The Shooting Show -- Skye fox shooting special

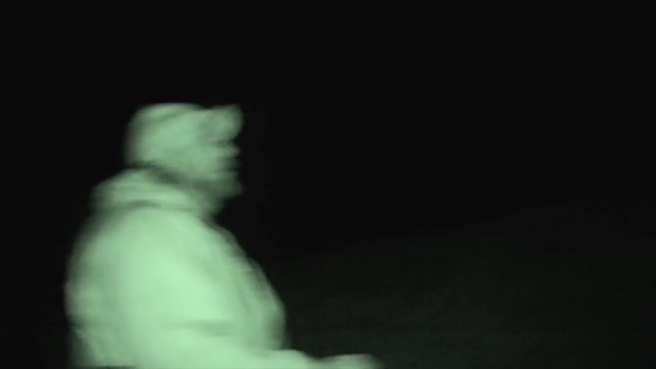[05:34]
To reach all the corners of this remote island, the traditional walking and calling approach is in order. Scott selects his caller. The tried and tested Vamants Inc. call is first up.
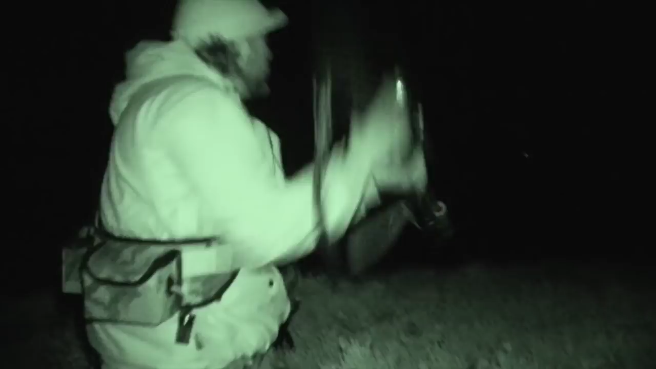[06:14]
A better look provides positive identification, it's definitely a fox and it's currently in a shootable position with a decent backstop.
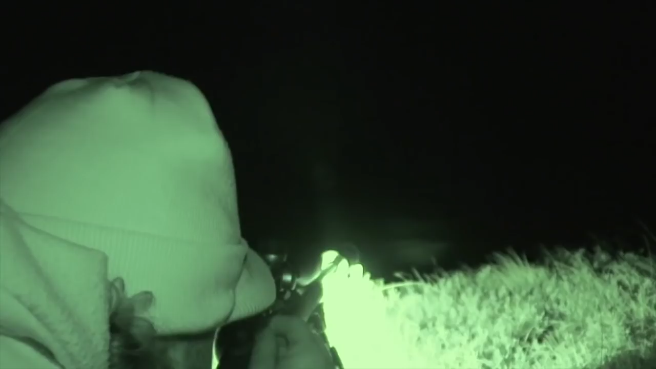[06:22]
It's not far below the skyline but it's well within comfortable shooting range and Scott is confident in his abilities.
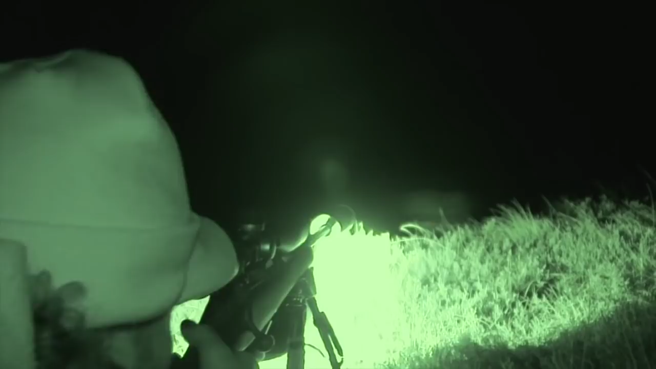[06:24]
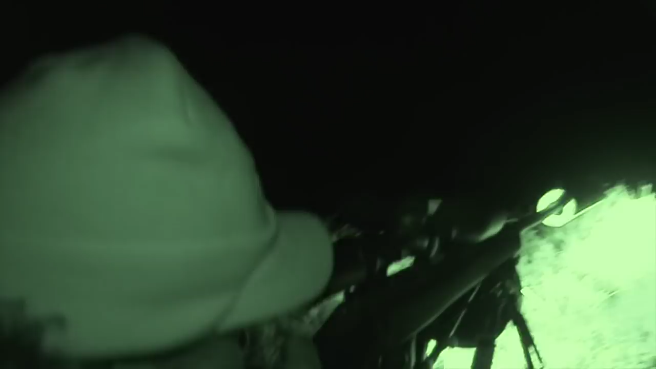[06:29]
It may not be obvious through the camera but in the clear sight picture of the Swarovski, there is no doubt the shot is on.
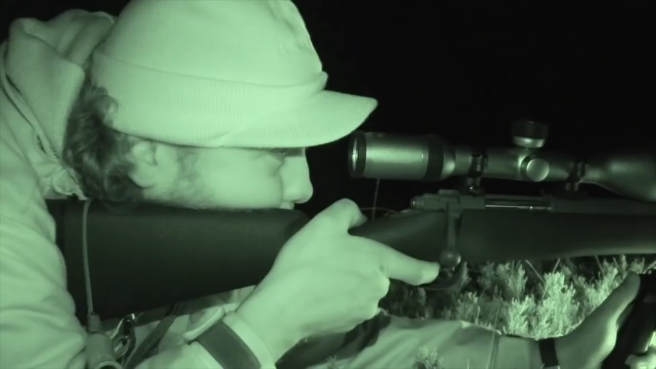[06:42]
The satisfying thud that follows indicates a good contact.
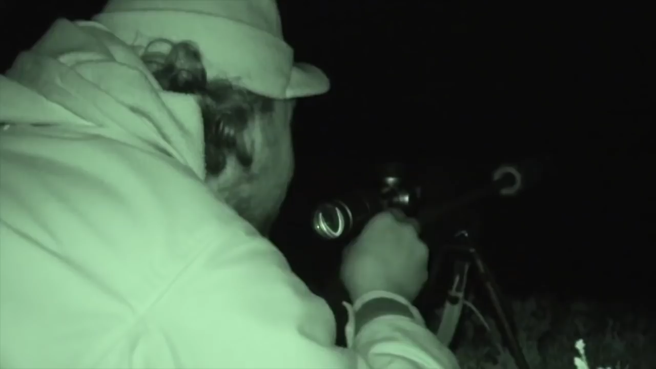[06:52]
Everything looks right with the shot.
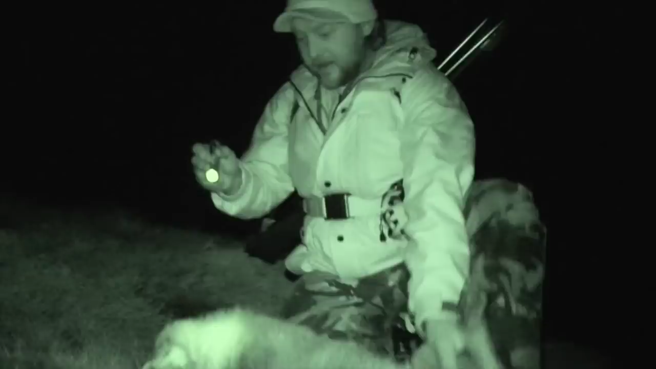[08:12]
Just where I put the bullet as well. Where's the bullet gone through Scott? Just under the, and in the neck. Just under the chin? Yep. That's all he was presenting me. Because he was curled up wasn't he? He was. He was just sat on this outcrop. He decided to curl up here and er. Watch us. Yep. He was interested in the calls we were given and yeah,
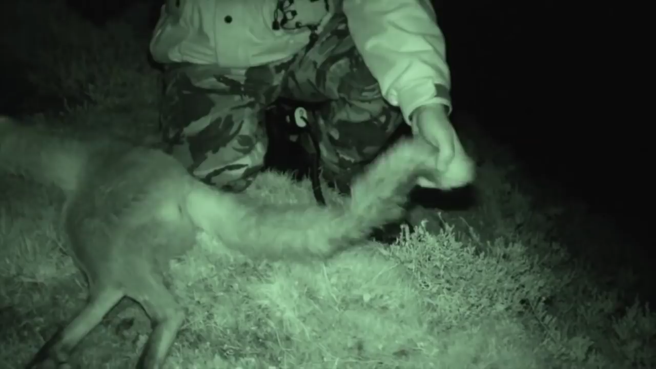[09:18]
Apart from that he's in fantastic condition but er, this tail has seen better days.
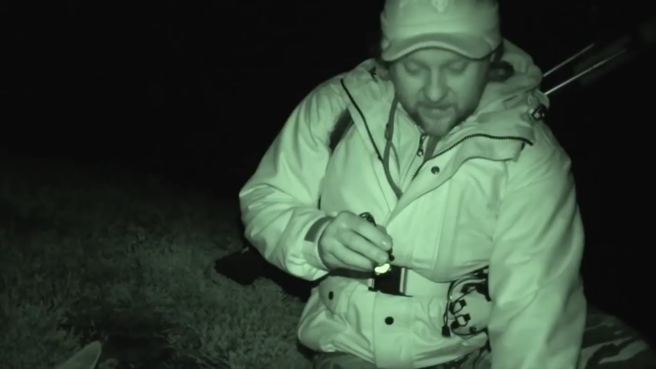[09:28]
It er, it feels very er, I think it's had a break in it at some point, by the feel of it.
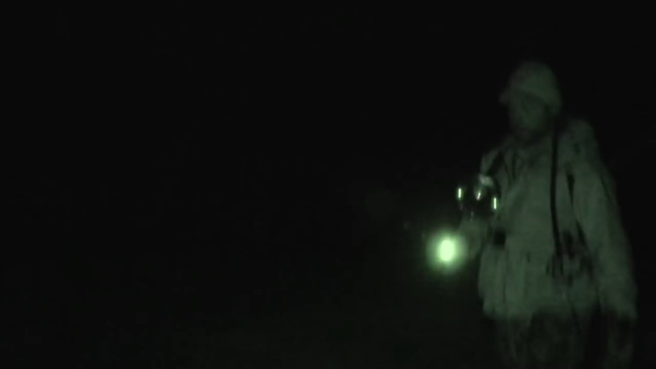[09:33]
One shot and one fox in the bag, that's good economy but Scott's work is far from over.
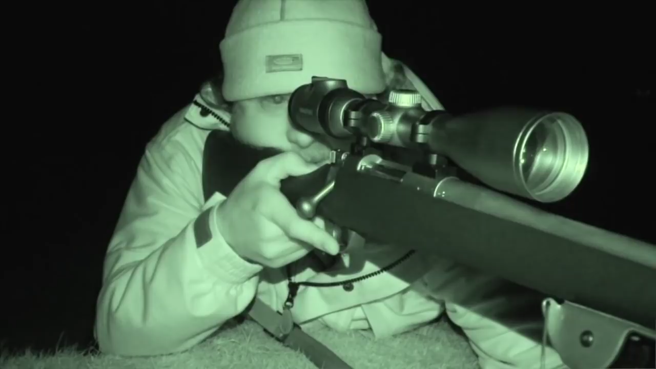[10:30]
I had reservations regarding it's obviously been so light with taking a shot and barrel flip, but absolutely rock steady.
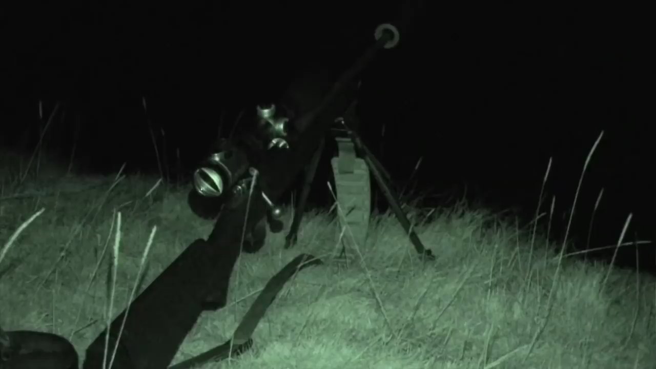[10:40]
Every shot I've took through it, no barrel flip, clear image, no loss of image when the shot's taken.
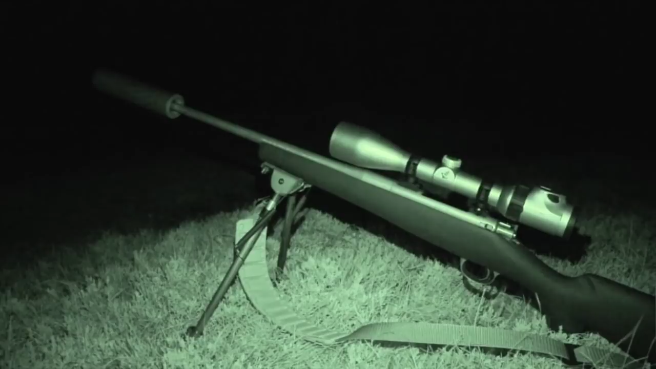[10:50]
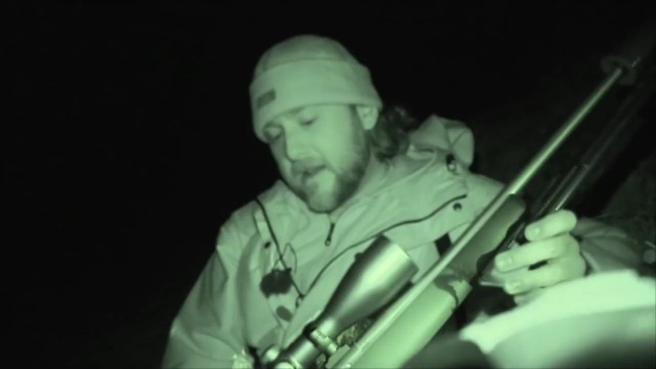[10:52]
And the Swarovski scopes as well, absolutely fantastic gathering every bit of light possible.
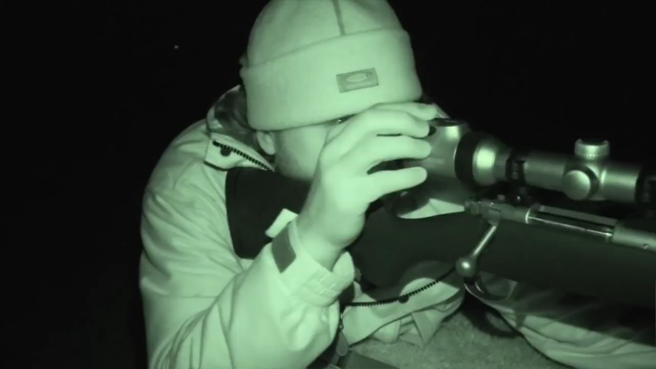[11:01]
The clarity is just, you know, you pay for what you get and they're worth the price tag, in my opinion.
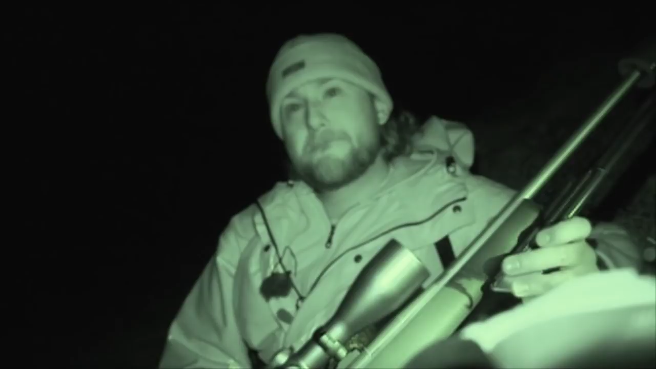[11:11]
And this one has an illuminated dot, was that the first time you'd used an illuminated dot? Yeah, first time I've used an illuminated dot and I found it very helpful for drawing your eye into your target.
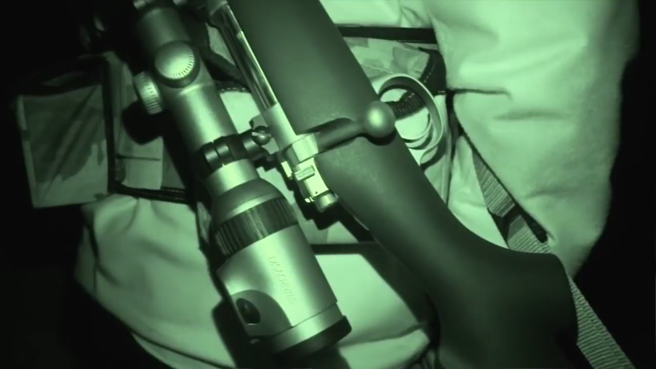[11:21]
And it's also got a, you know, one of the latest moderators on the market.
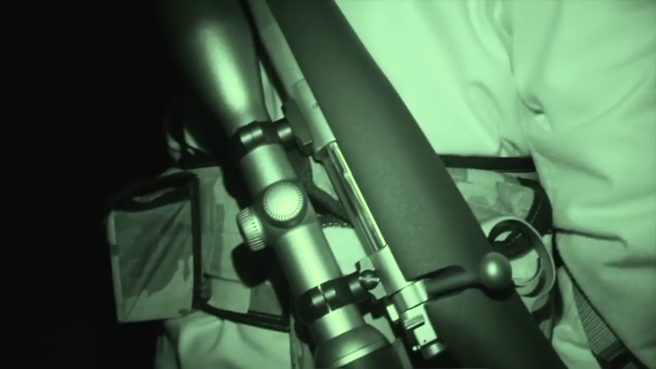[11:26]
How did you find that? Because you shoot moderators on your own rifles. Yeah.
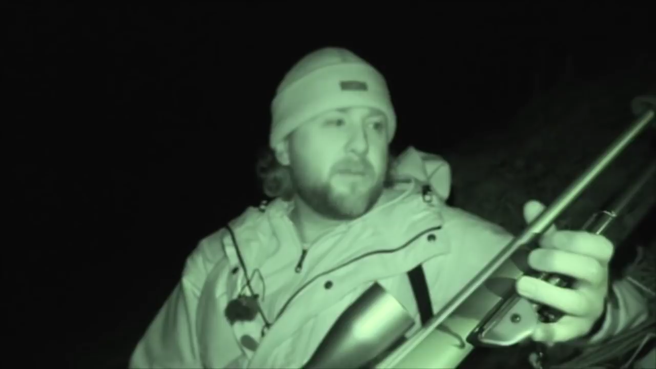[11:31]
When I compare it to the moderators on my own, this again, absolute delight, it's lightweight, it just works well with the whole set up of this rifle.
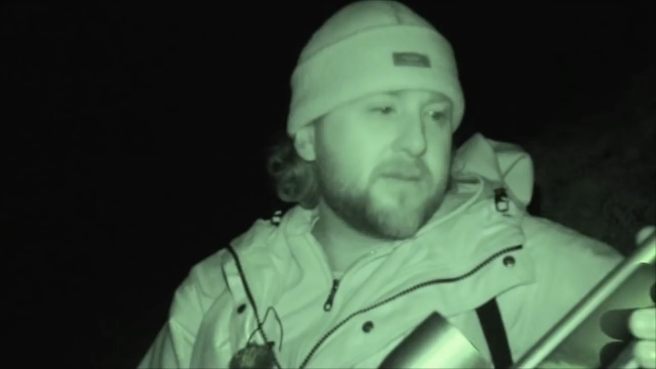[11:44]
Again, I had reservations about barrel flip, nothing at all. It was just nice, crisp and steady. And the other thing which we've been using as part of this set up has been the 105 grain gecko ammo. I know last time I was with you, I left you a box, which you ran through your own rifles. Yes. And you were quite impressed with it. The grouping was fantastic.